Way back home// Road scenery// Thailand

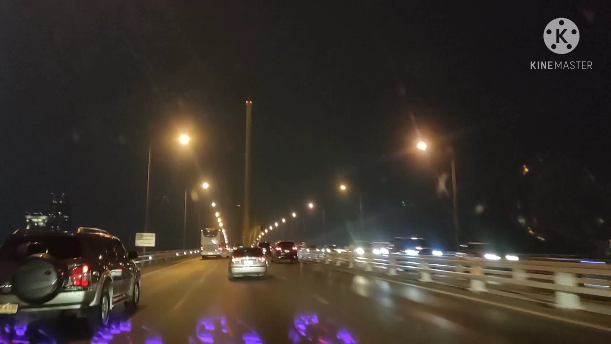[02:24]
And guys, kami pa uwi na ng aming bahay, pero mga another ilang hours na naman yung ibabiyahin namin. Nandito na po kami ngayon, kasalukuyan na sa Bangkok. Yung guys, yung nakikita nyo is yung bridge kanina, yung kung naalala nyo,
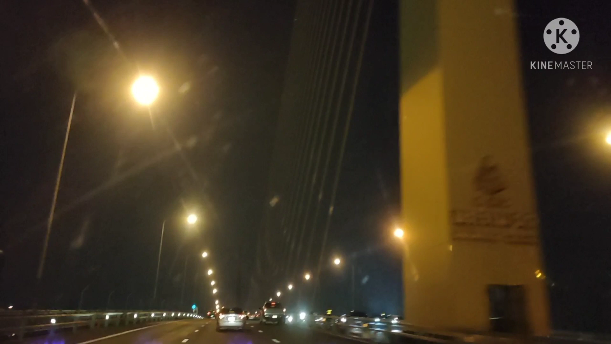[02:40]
yung sa isang video ko po, yung bridge na dapat dinaanan namin nung papunta. Dito na kami dumaan ngayon, pabalik, ayan. Dito na kami sa bridge ngayon. Ayan, dito yan mismo sa Bangkok, sa center.